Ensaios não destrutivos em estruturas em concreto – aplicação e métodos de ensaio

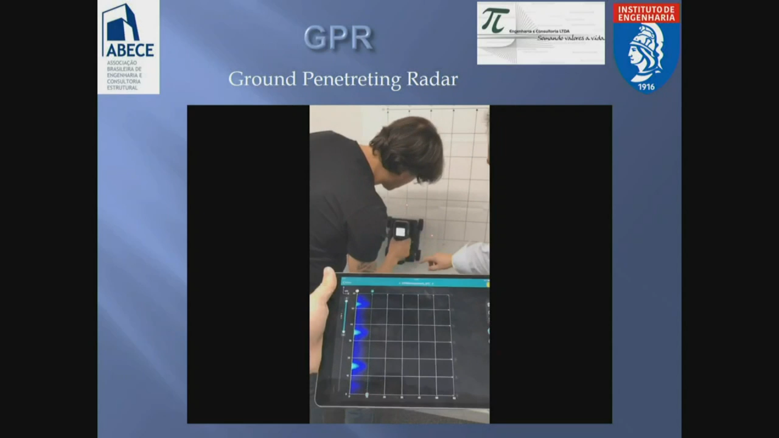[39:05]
Isso é um aparelho de teste lá na fábrica deles, lá na empresa, em condições perfeitas, né, Rodrigo?
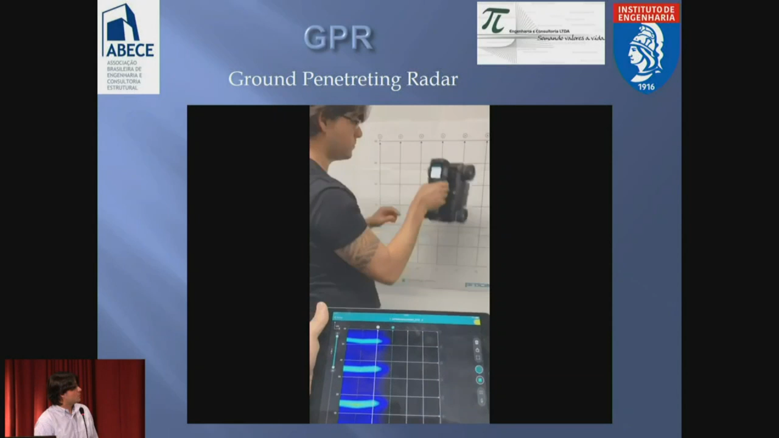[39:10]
Tudo bonitinho, bem espaçado,
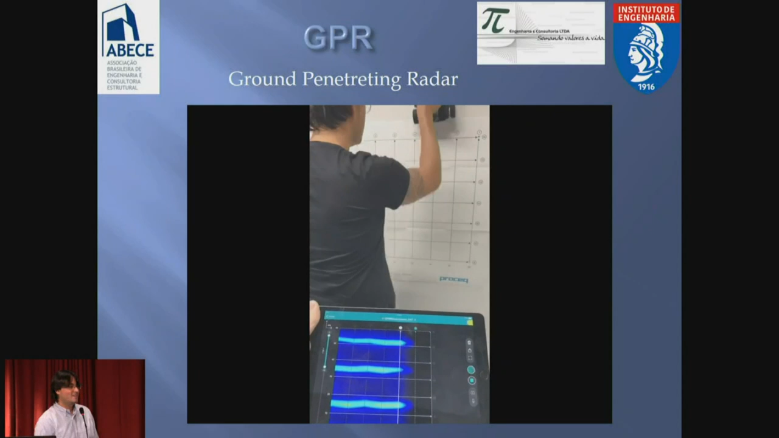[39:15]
ar-condicionado funcionando 100%, não precisa, né?
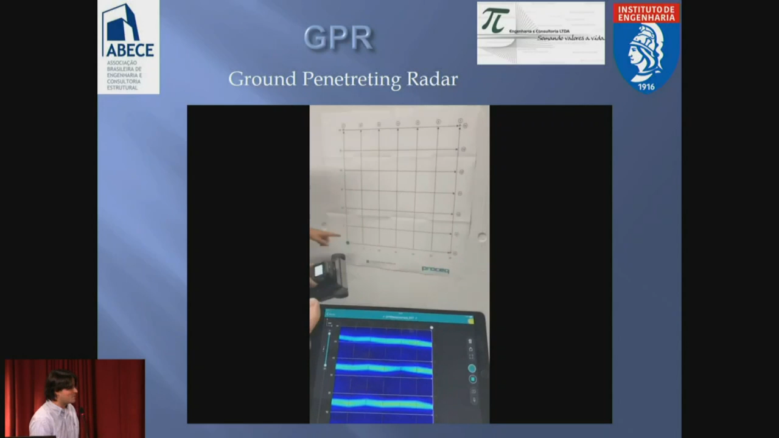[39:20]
Lá estava menos 20 graus, lá menos 18, mas ele está pegando as primeiras camadas.
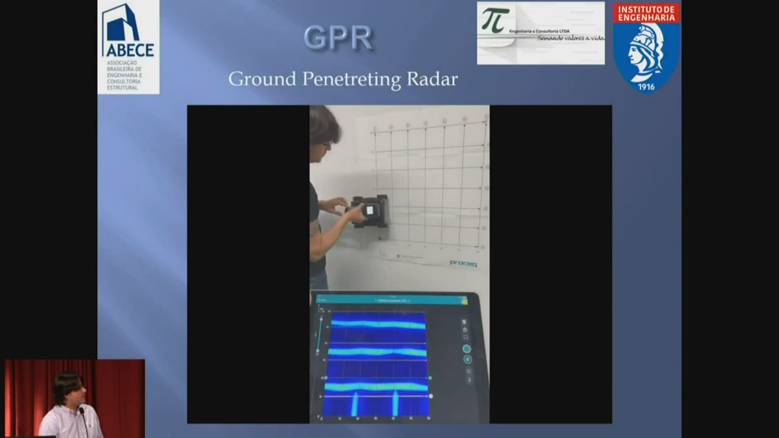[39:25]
Essa folhinha aqui, branca, eu falo que é
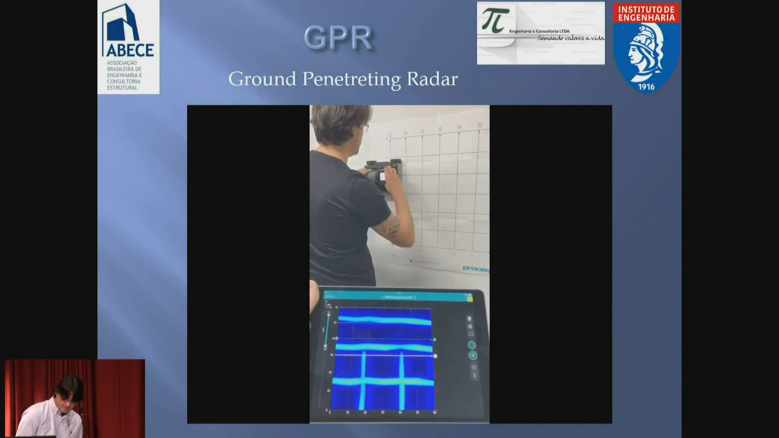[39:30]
tecnologia, né? Nós estamos na era digital aí, essa folhinha aqui, tá?
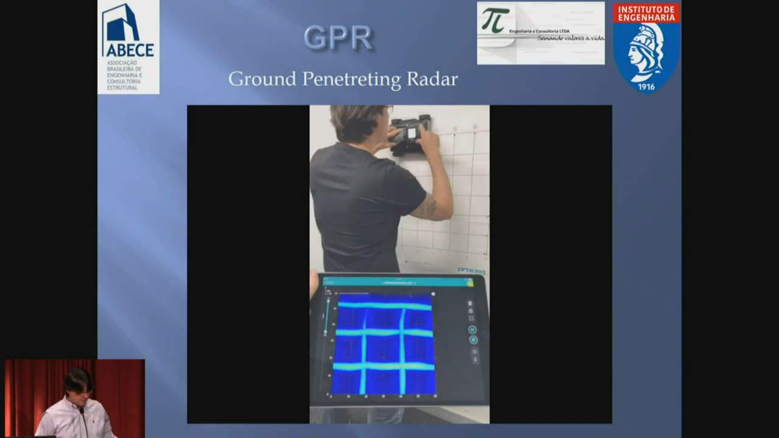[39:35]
Ela tem um QR Code embaixo.
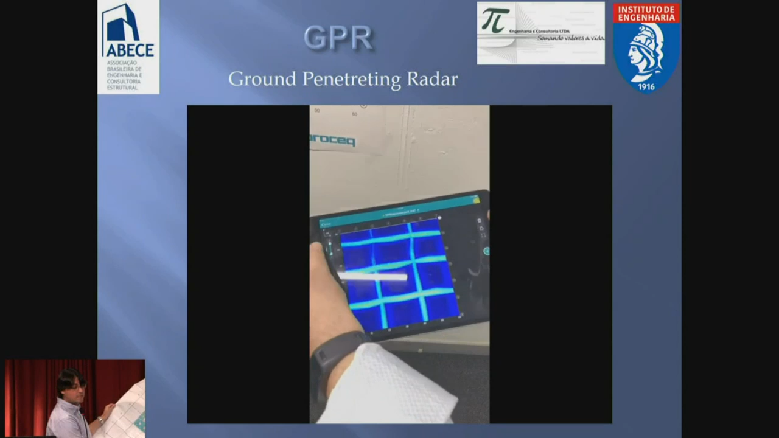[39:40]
Isso aqui é para a realidade aumentada. Então, depois que é feito o ensaio,
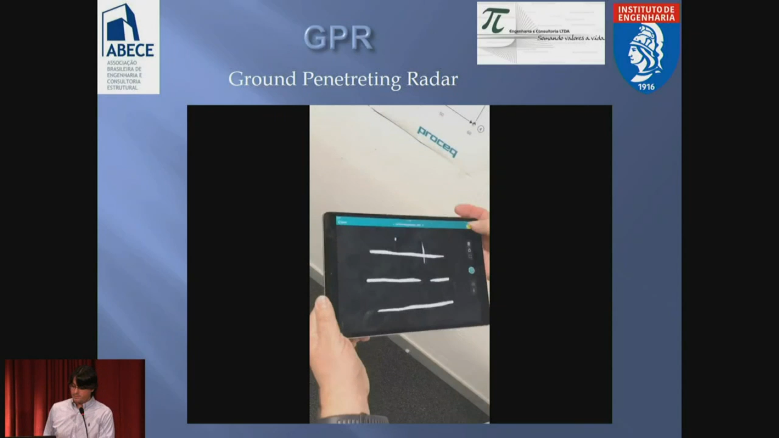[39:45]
isso é uma coisa mais detalhe, né, do que técnica aí, vou falar, mas depois de feito o ensaio,
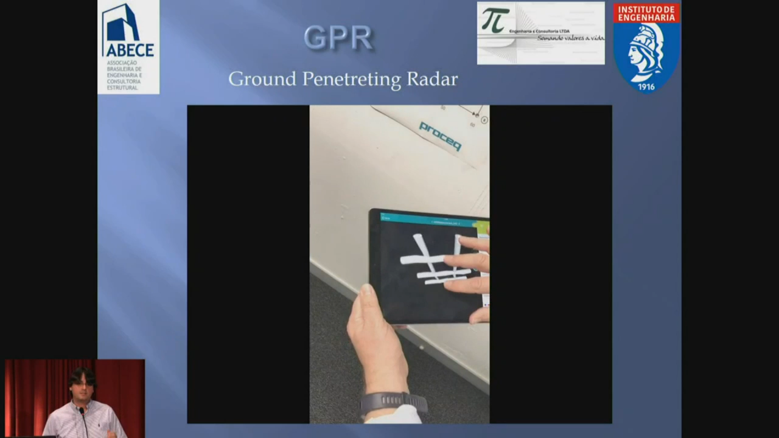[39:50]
você consegue vir com um tablet e passar.
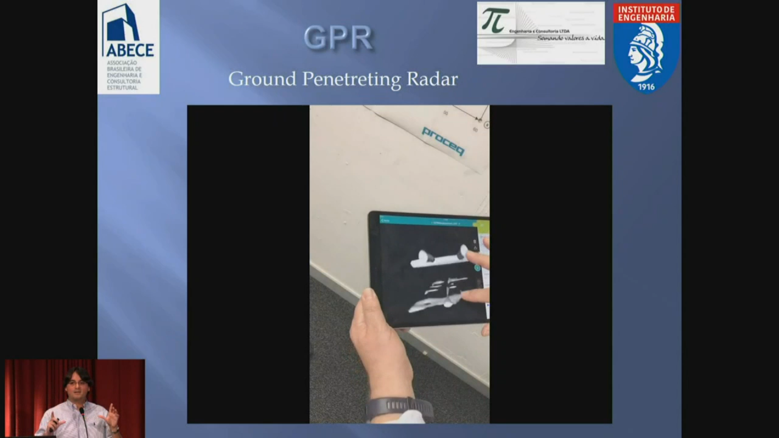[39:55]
E ver aquilo ali, o que foi medido com o equipamento. Tá?
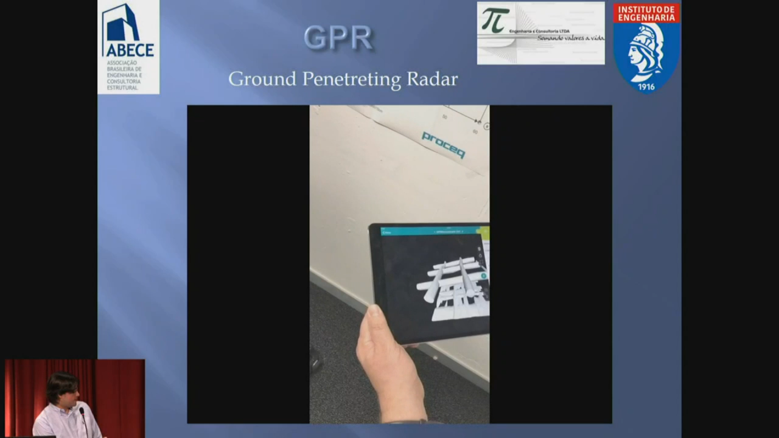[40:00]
Vocês estão vendo ali, olha, segunda camada identificada lá no fundo.
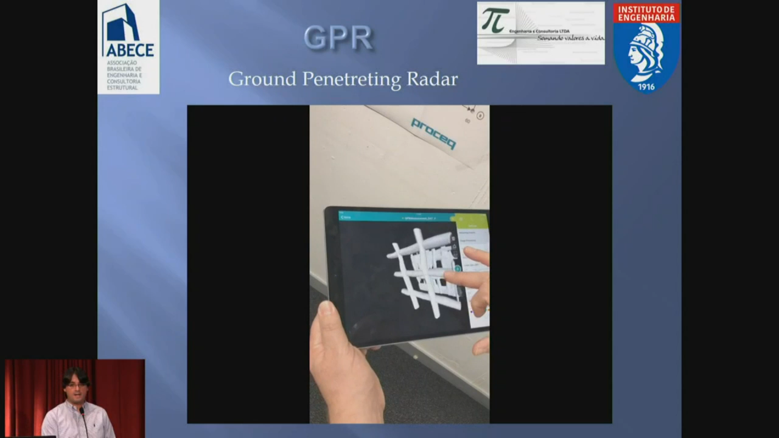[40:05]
Mas, como eu disse, é uma parede perfeita, com as armaduras bem espaçadas, tá?
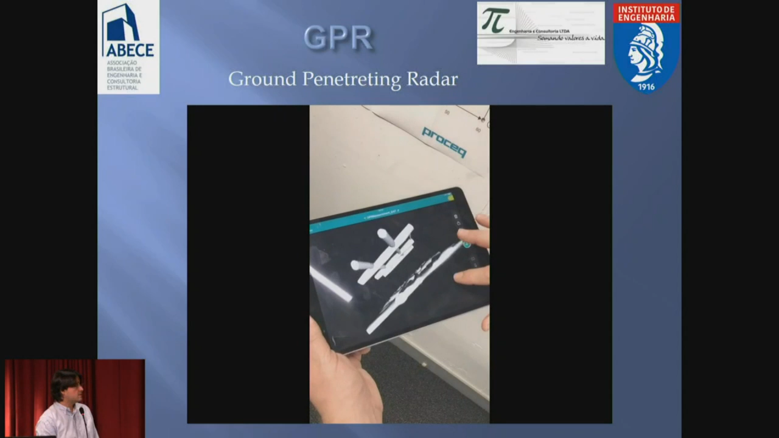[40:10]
E é lógico que tem que ser feito todo um tratamento de dados aí,
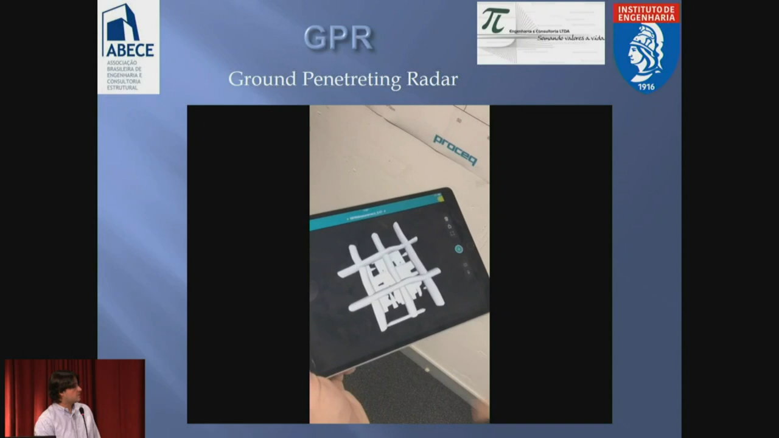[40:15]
mas vocês conseguem ver aí em 3D, é um equipamento muito bom. Tá?